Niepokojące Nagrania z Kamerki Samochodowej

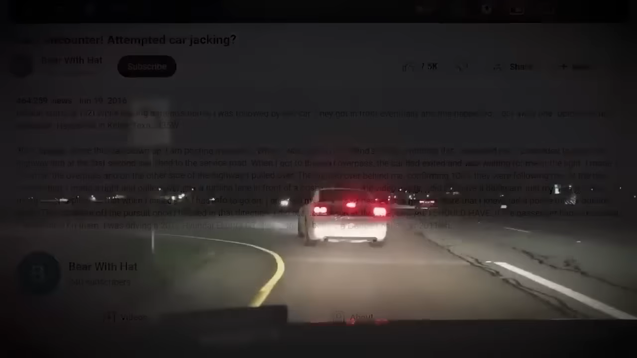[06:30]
Kiedy zobaczył, że Dodge nadal go śledzi, odjechał i zatrzymał się na pasie skrętu przed szpitalem na następnym skrzyżowaniu.
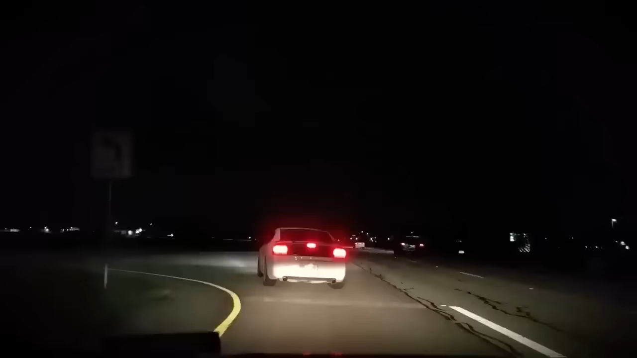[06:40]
Wtedy to biały samochód zatrzymał się tuż przed nim, a lewy kierunkowskaz nadal migał. I tutaj rzeczy zaczęły przybierać mroczniejszy obrót wydarzeń.
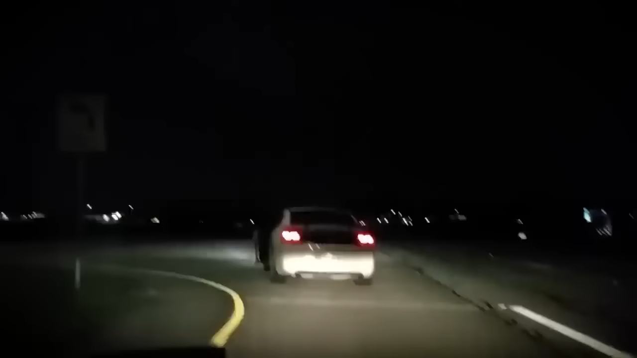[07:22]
wysiedli z Dodge'a i zbliżyli się do auta. Inny mężczyzna, który nie został uchwycony przez telefon ofiary, również wysiadł z samochodu, ale zrobił to zanim mógł go wyraźnie uchwycić na kamerze. W opisie filmu ofiara wspomniała również, że gdyby mężczyzna po stronie pasażera nie zdążył się wycofać na czas, prawdopodobnie przejechałby go.
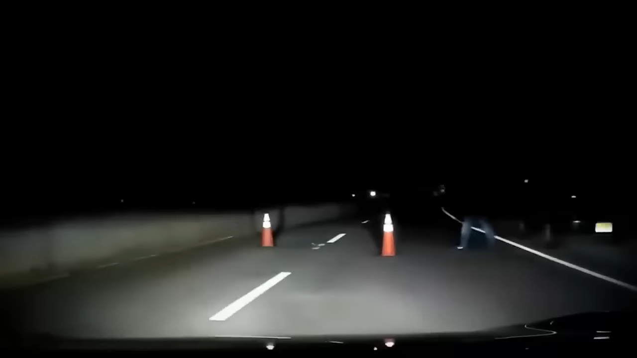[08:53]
Kiedy kierowca zatrzymuje swój samochód, jego reflektory w złowrogim świetle oświetlają dolną część ciała mężczyzny podchodzącego podejrzanie w kierunku jego pojazdu. Kiedy próbuje przejechać przez pachołki, mężczyzna staje mu na drodze, blokując samochód. What's going on? Can I help you with something? Yes.
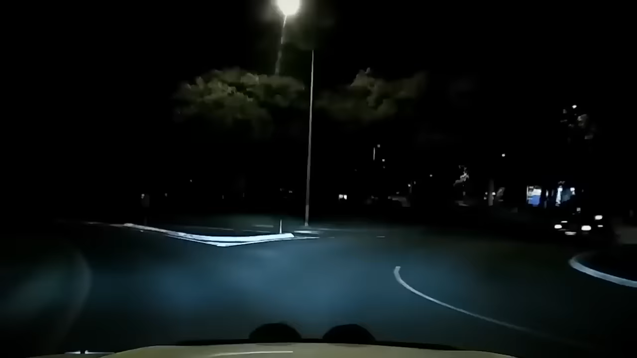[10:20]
To nagranie z kamery samochodowej zostało zarejestrowane we wczesnych godzinach porannych 2 maja 2012 roku w Browns Plains w Australii. Na nagraniu widać biały samochód, który porusza się przez serię rond, dojeżdżając do prostej drogi. Wszystko wydaje się spokojne na początku, ale zaledwie 10 sekund od rozpoczęcia nagrania coś niepokojącego dzieje się przed samochodem.
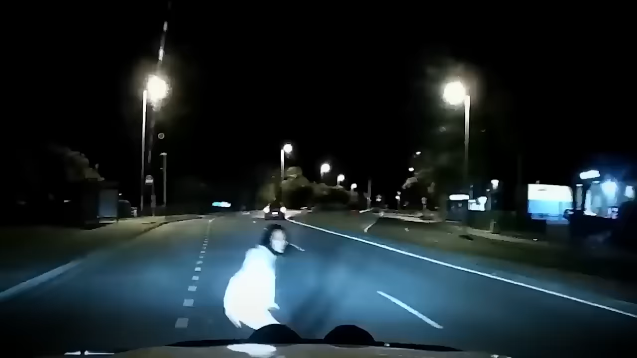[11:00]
Widać kobietę przechodzącą przez ulicę dokładnie w momencie, gdy samochód przejeżdża i praktycznie wchodzi pod koła. Kilka sekund później jakiś mężczyzna pędzi w stronę domniemanej ofiary i próbuje zatrzymać kierowcę, samochód odjeżdża.
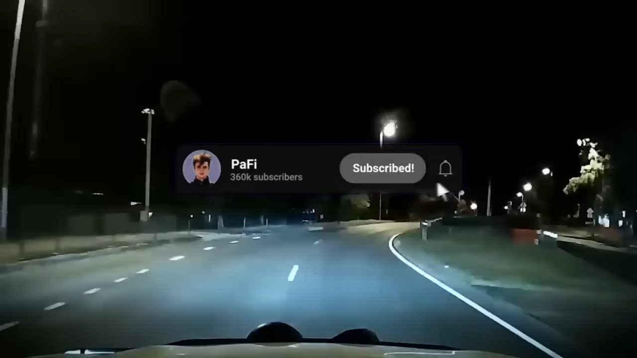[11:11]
Gdyby kierowca był rozkojarzony lub zszokowany incydentem, mógłby popełnić błąd i zatrzymałby się, żeby sprawdzić, czy kobiecie nic nie jest. Na szczęście kiepskie aktorstwo mężczyzny i kobiety sprawiło, że było oczywiste, iż coś podejrzanego się dzieje i że kierowca prawdopodobnie byłby w niebezpieczeństwie, gdyby wysiadł z auta.